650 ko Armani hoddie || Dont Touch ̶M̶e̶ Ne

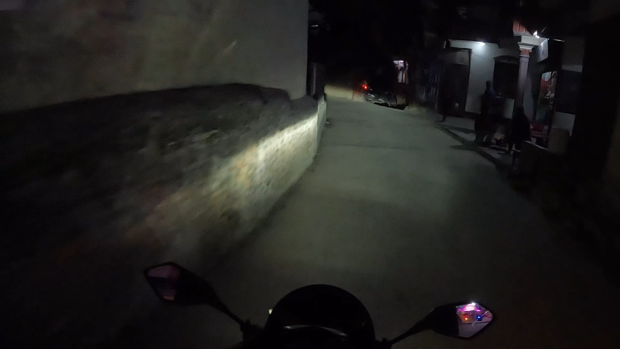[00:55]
यो गल्लीमा चाहिँ बाटो बाइकको लागि खुलिसकेको छ तर
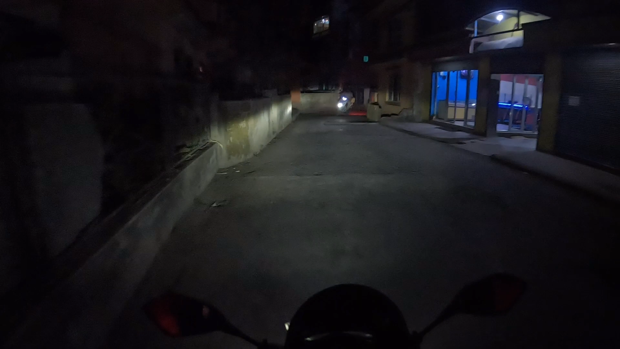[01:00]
अहिले खुल्या रहन्छ भने चाहिँ बर्बाद हुन्छ अरे हाम्रो
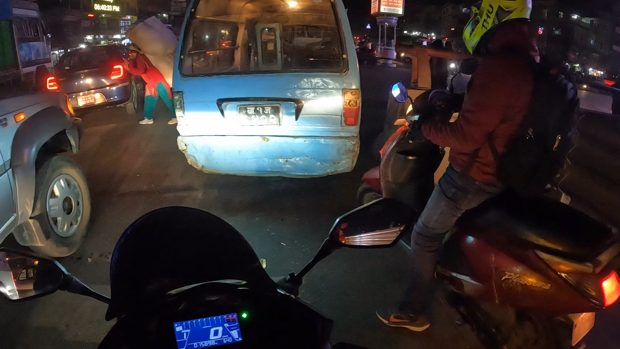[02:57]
हामी त्यस्तै 5 मिनट 6 मिनट बसिसकेका छौँ गाई जो जाममा जामबाट हामी निस्किसकेका छौँ
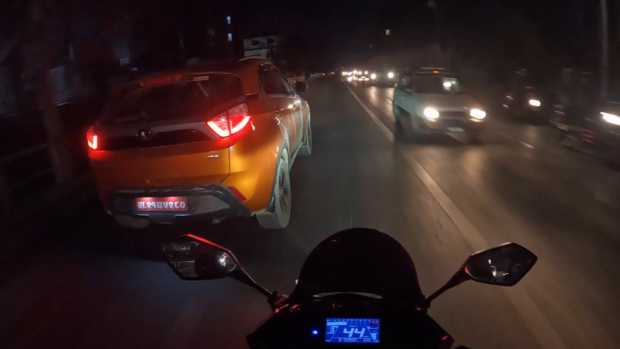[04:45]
खाली रहेछ बाटो महाबुद्धको गाड़ी हरु नहीं किया कर सकते यहाँ वाला वहाँ लान जा रहा मैं कसम